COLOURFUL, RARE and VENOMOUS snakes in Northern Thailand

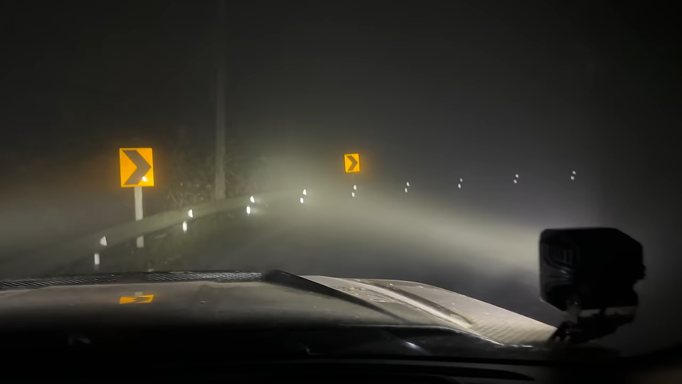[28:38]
All right, conditions have deteriorated significantly since I got that last viper. But sometimes these sort of cloudy patches, they just blow through. So we'll keep persevering, and if it gets too bad, maybe I'll hop out the car, do some walking.